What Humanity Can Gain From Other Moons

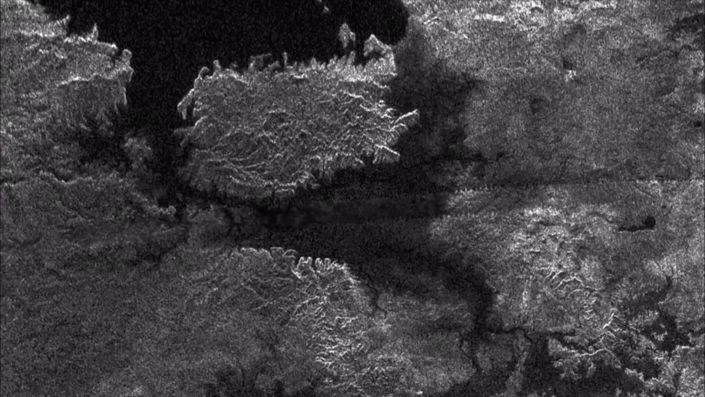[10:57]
Titan confirming that the moon's surface is solid with unusual land
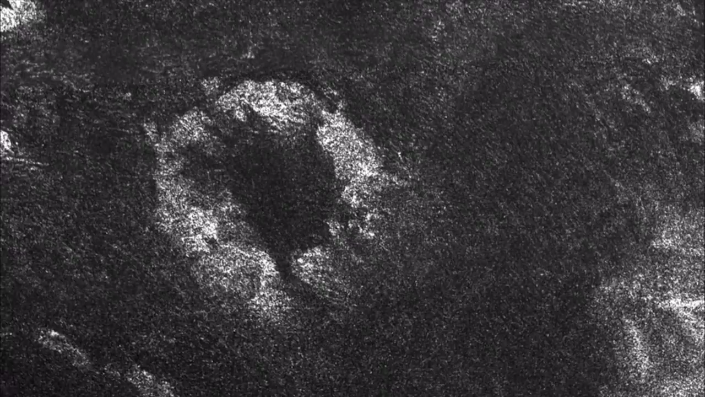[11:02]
forms like ice volcanoes and wind-blown dunes
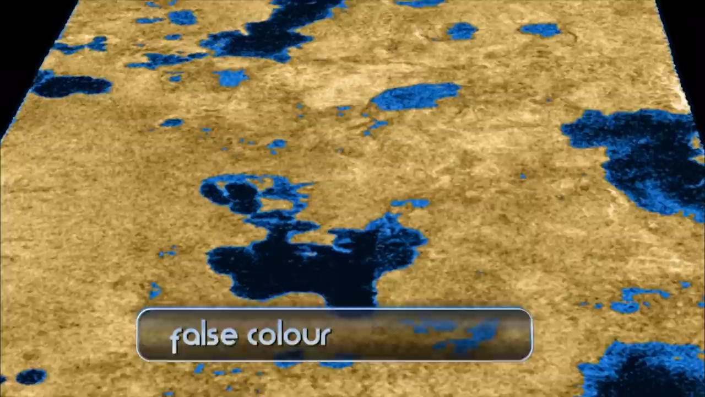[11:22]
resembling the surfaces of small lakes Scientists were
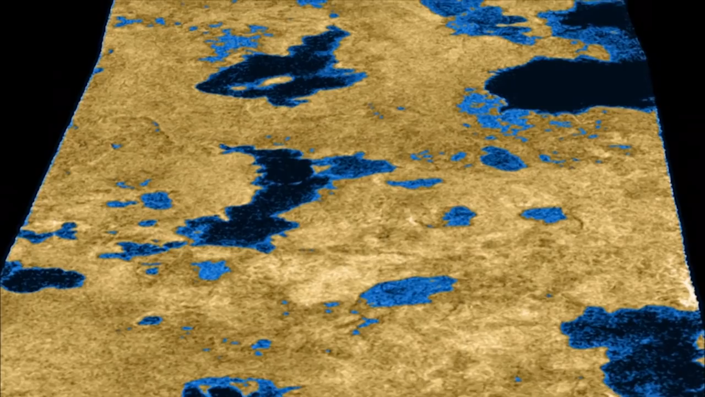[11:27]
eager for more direct evidence of potential fluid flow on Titan